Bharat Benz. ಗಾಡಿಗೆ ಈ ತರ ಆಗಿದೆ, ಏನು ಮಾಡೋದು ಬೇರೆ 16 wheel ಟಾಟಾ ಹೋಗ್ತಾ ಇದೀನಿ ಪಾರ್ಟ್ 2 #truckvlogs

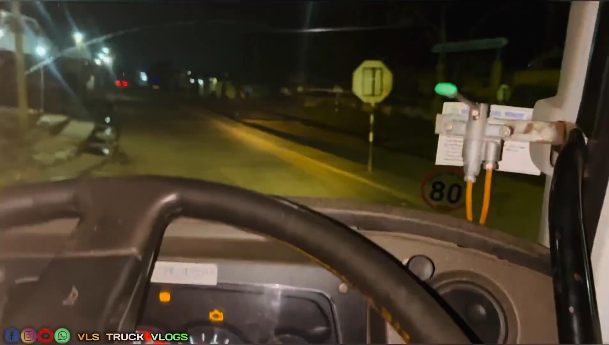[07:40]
ಇಲ್ಲಿ ಇವಾಗ ಹೋಗ್ತಾ ಇದ್ವಲ್ಲ ಈ ರೋಡ್, ಮೊದ್ಲಕ್ಕೆ ಭಾಳ ಕಚ್ಚಾ ರೋಡ್ ಇತ್ತು, ಇವಾಗ ಒಂದು ಲೆಕ್ಕಕ್ಕೆ ಸುಧಾರಣೆ ಮಾಡ್ಯಾರ.
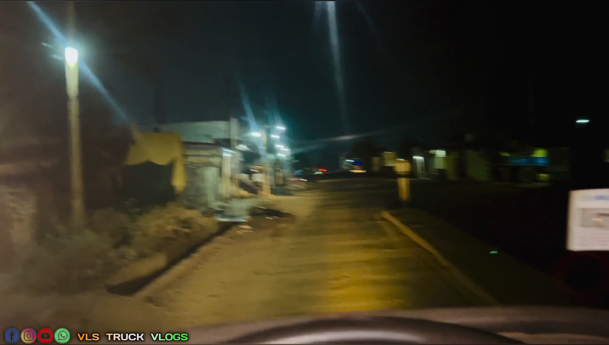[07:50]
ಆ ರೋಡ್ ಬ್ರೇಕ್ ಮಾತ್ರ ಮಣಗಡೆ ಹಾಕ್ಯಾರ. ಯಾಕಪ್ಪ ಅಂದ್ರೆ ಟಿಪ್ಪರ್ನರ್ ಕಾಟ, ಟಿಪ್ಪರ್ನರ್ ಅಂದರು
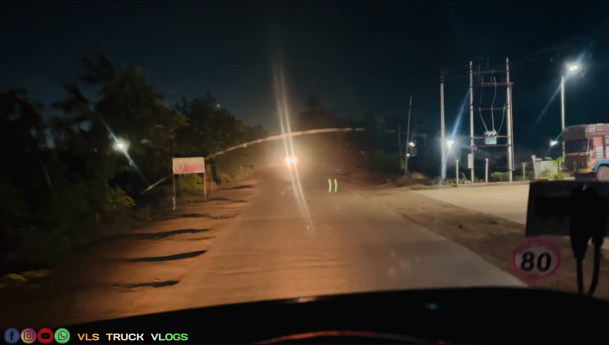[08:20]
ಮುಂಚೆಗೆ ಊಟ ಗಿಟ ಮಾಡ್ಕೊಂಡು ಆರಾಮ್ ರಾತ್ರಿ ಫ್ಯಾಕ್ಟ್ರಿ ಮುಂದೆ ಮಲ್ಕೊಂಬಿಡ್ದು ಬೆಳಗ್ಗೆ ಫಸ್ಟಿಗೆ ನಮ್ದು ಗಾಡಿನ ಖಾಲಿ ಮಾಡೋಂಗ ಈ ಥರ ಪ್ಲಾನಿಂಗ್ ಐತಿ.
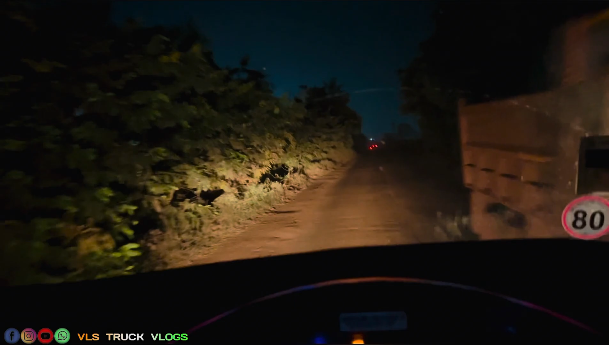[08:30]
ಮೊದಲಿಗೆ ಈ ರೋಡ್ ಅಂದ್ರೆ ಕೆಟ್ಟ ಬ್ಯಾಸರಕ್ಕಿತ್ತು, ಇವಾಗೆಲ್ಲ ಸ್ವಲ್ಪ ಸಿಸಿ ರೋಡ್ ಮಾಡ್ಯಾರ, ಹಂಗಾಗಿ ಗಟ್ಟಿ ಐತಿ. ರೋಡ್ ಬ್ರೇಕ್ ಮಾತ್ರ ಸಣ್ಣ ಅಟ್ಟ ಹಾಕಂಗಿಲ್ಲ, ದೊಡ್ಡ ಇಲ್ಲಿ ಅಟ್ಟ.
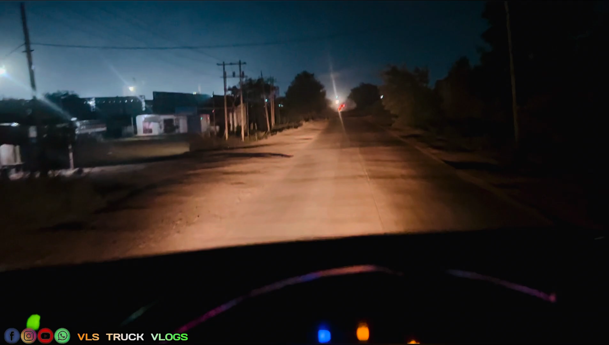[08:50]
ಒಂದ್ 30 ರೋಡ್ ಬ್ರೇಕ್ ಹಾಕೋಣಪ್ಪ ಇಲ್ಲಿದ್ರ ಫ್ಯಾಕ್ಟ್ರಿ ಹೋಗ್ರ ಅಂದ್ರ ಗಿರಿಯರಿಂದ ಒಂದ್ 30 ರೋಡ್ ಬ್ರೇಕ್ ಆಗ್ಬಹುದು.